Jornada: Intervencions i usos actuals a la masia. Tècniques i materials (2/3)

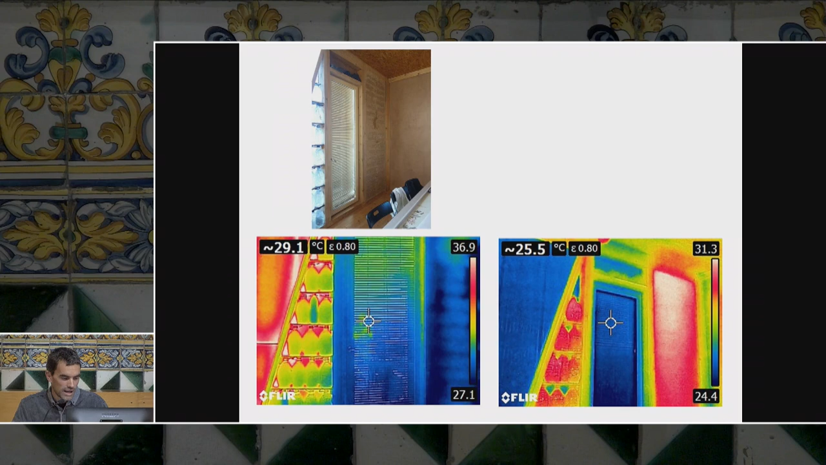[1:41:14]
i doncs amb una càmera termogràfica durant la nit el tapial està calent i quan passa la nit, al matí i comença a fer calor, el tapial està més fresc. No?